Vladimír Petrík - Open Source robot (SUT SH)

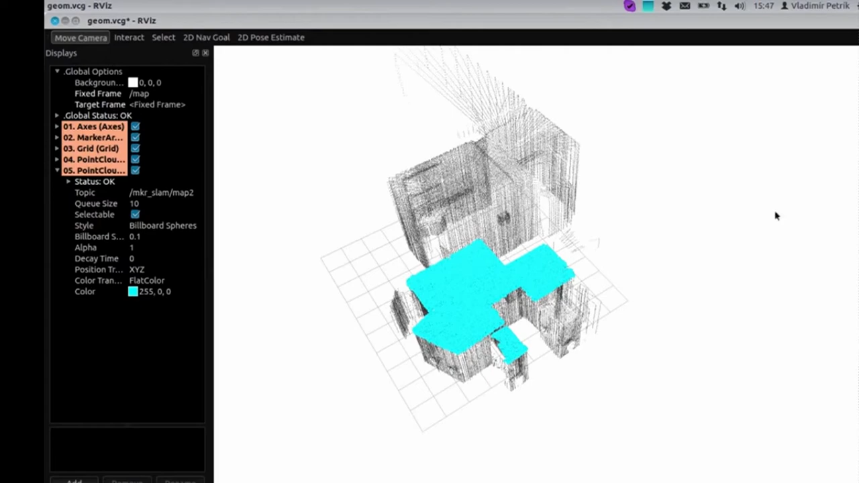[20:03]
Je tam nejaký panel, kde je možné pridať, aby sa zobrazovali obrázky,
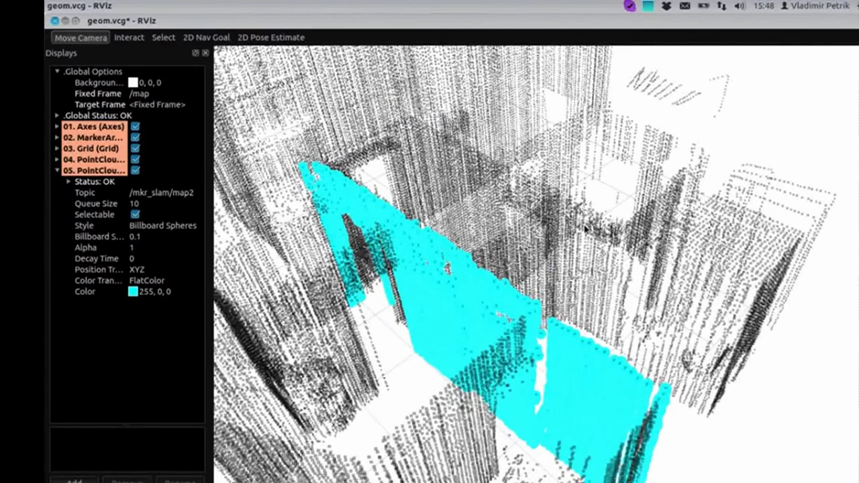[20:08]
aby sa tam zobrazovala mapa, prípadne data zo všetkých implementovaných senzorov.
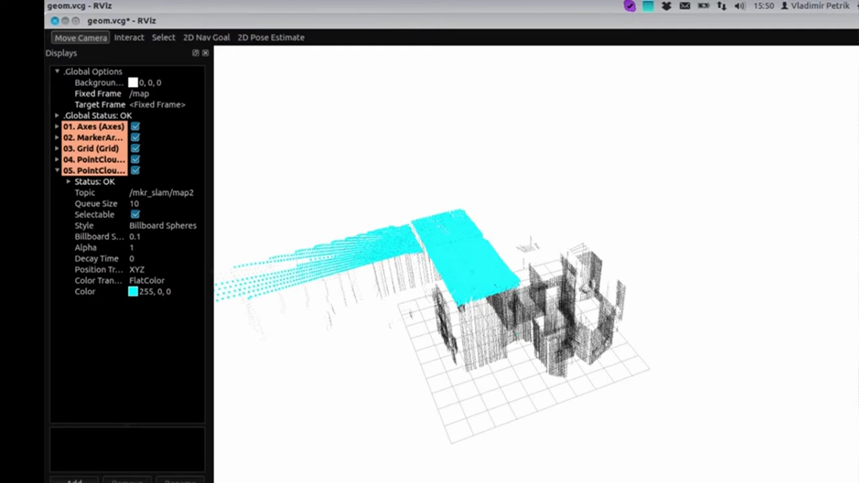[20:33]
je vyhľadávať steny toho, v tom Point Cloude, aby zredukoval pametevú náročnosť. O, delto dosť pomalý algoritmus, ale fungoval. Úlohou bolo, aby samotný Point Cloud nezaberal tak veľa miesta, ktorý typicky obsahuje statisíce až milióny bodov.
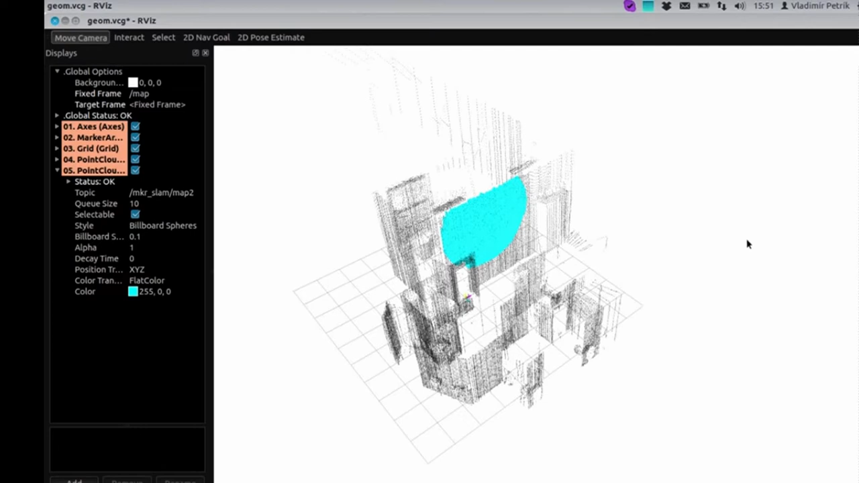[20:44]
Pokud je to takovéhle štrukturované prostredie, tak je možné v ňom vyhľadať steny, nahradiť ich po regionálnom reprezentácii, kde sa to zredukuje na až stovek, až tisícech bodov.
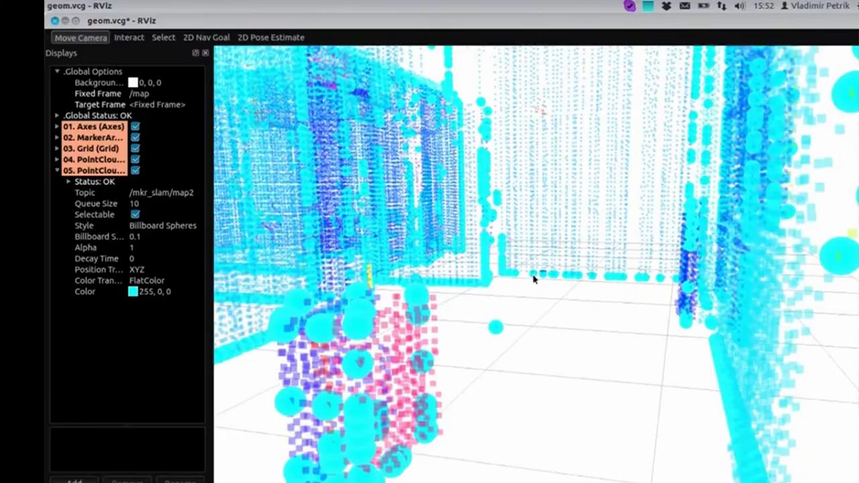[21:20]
samotné polygóny boli zobrazované ako väčšie kuličky, kdežto pôvodní Point Cloud sú tie malé.
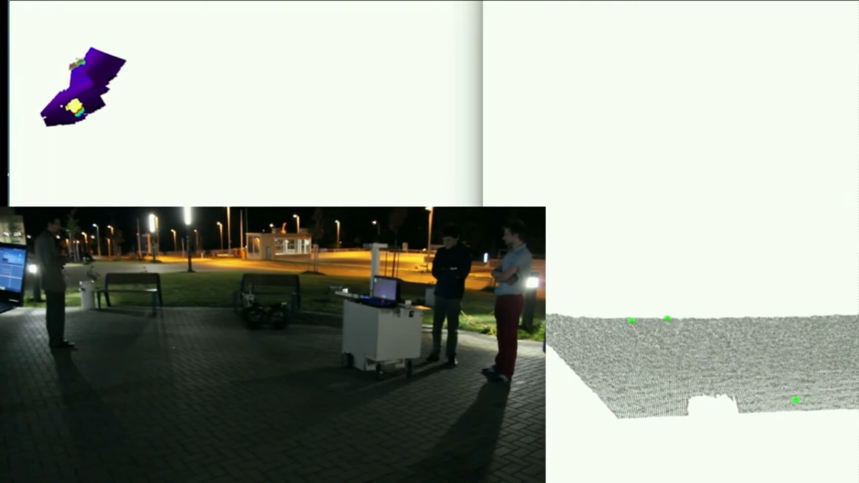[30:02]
Kde vpravo sú dáta za senzoru z X, čiže 3D point cloud.
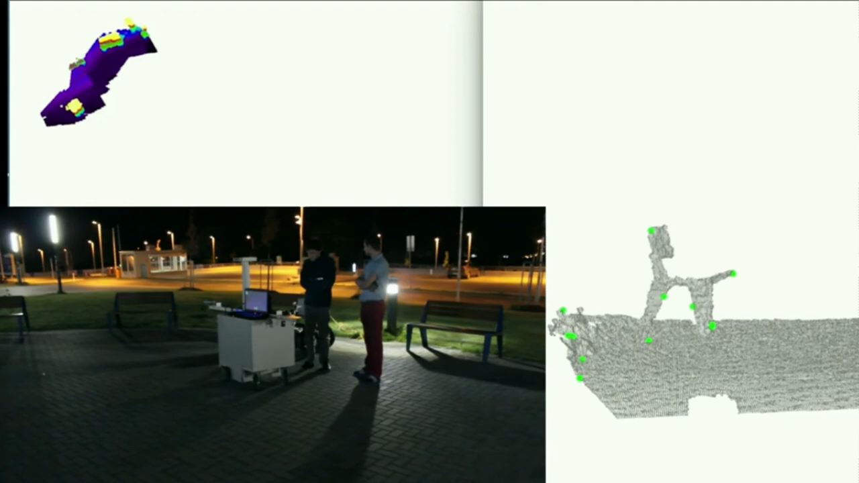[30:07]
A robot vytvára 3D mapu, ktorá sa zobrazuje horé. Na tom videu snad to vidíte.
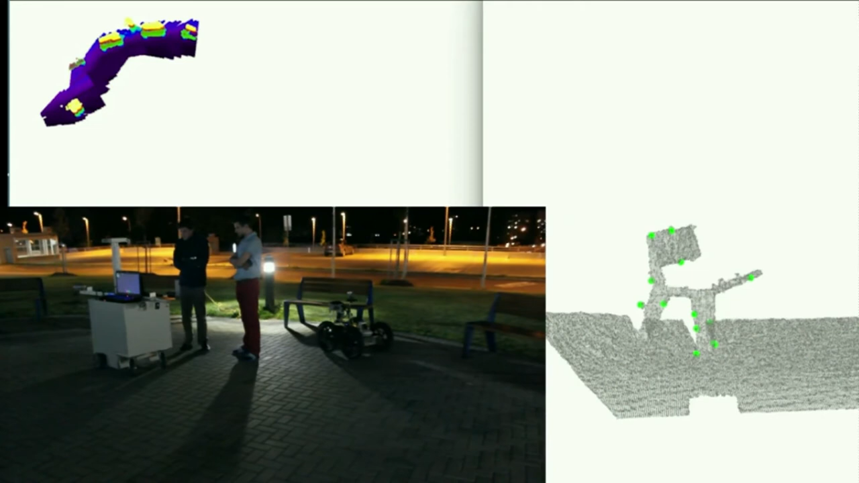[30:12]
že je robot, ktorý sa pohybuje. Bol ovládaný logistikem.
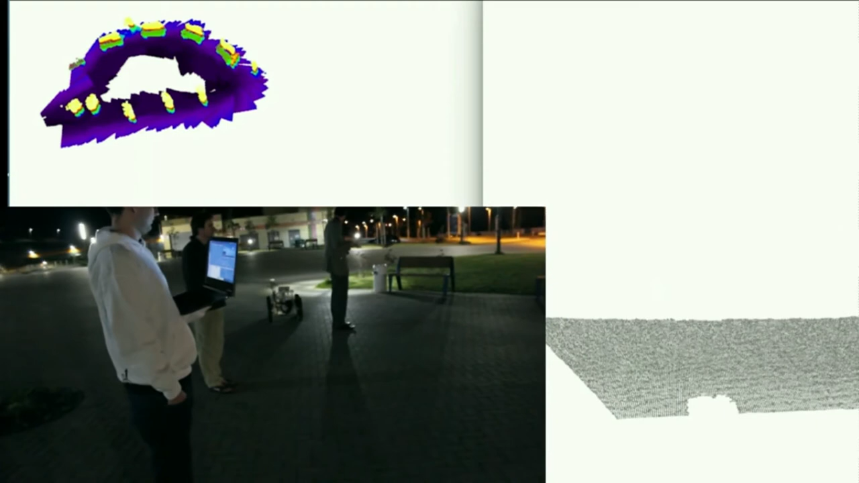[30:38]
Ďakujem tomu, že sme mu pridali nejaké prekážky. Samotná mapa bolo ale statická a nechýbali sme sa pri to. tie zelené tečky v tom point cloud.
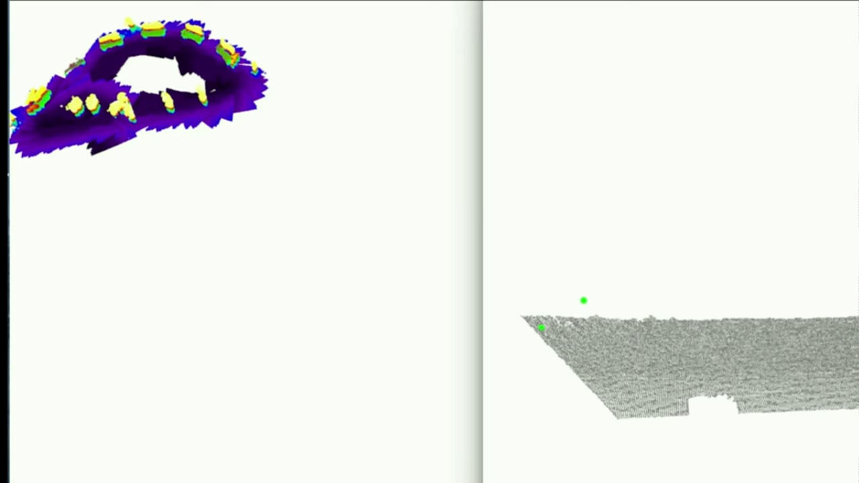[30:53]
A pravo budú detekované význačené body, podľa ktorých on spresňoval svoju polovu.